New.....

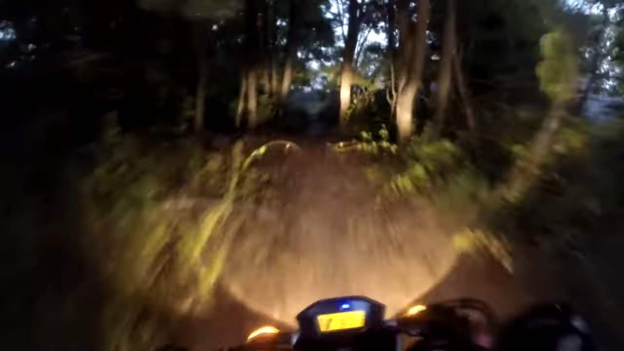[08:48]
oh i think i know where this goes this is the dead end wow i totally knew where this was i don't remember this as a kid